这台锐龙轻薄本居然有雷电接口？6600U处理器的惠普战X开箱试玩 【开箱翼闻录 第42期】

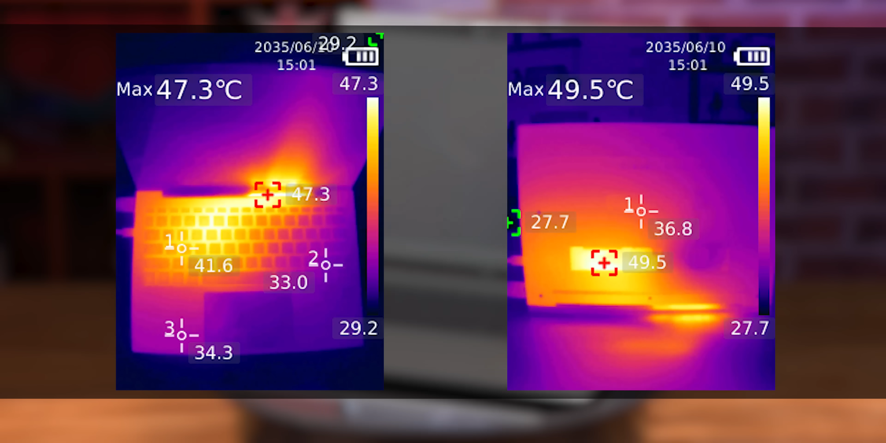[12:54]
应该是这个就是风扇满速的噪音了热成像显示机身温度也是低了几度还有续航PCMark10现在办公室的测试结果是13小时按照除以2来看,